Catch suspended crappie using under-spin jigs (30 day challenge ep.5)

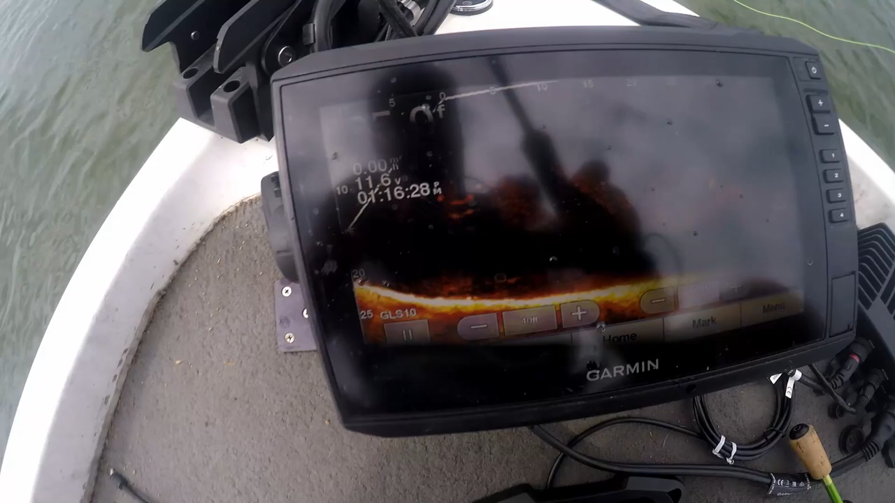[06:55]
There's some right down in the bottom. There's some 10 feet down, stacked all over the place. But these fish are chasing big schools of bait fish right now.
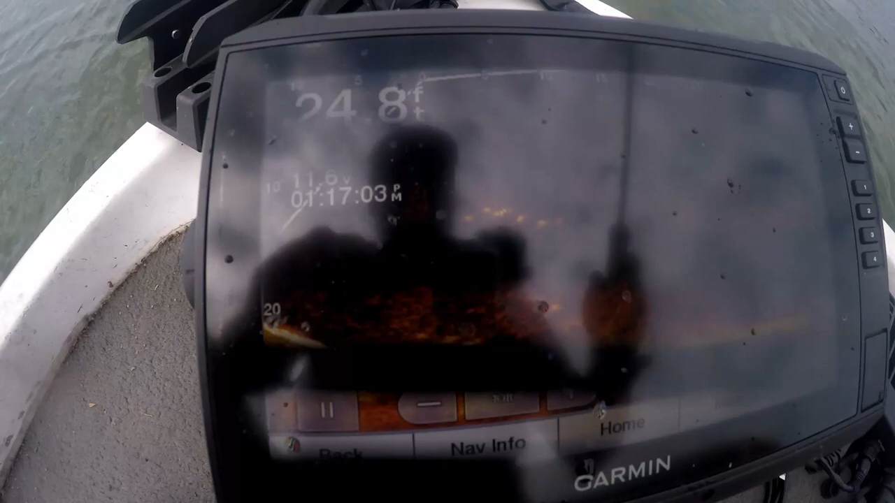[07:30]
On screen: depth 24.8 ft
See, there's some bigger fish down deeper, I think. We're gonna drop it all the way down. Hopefully we can get down there. Cause it looks like these little ones are chasing it as soon as it gets to their depth of like 10 feet down.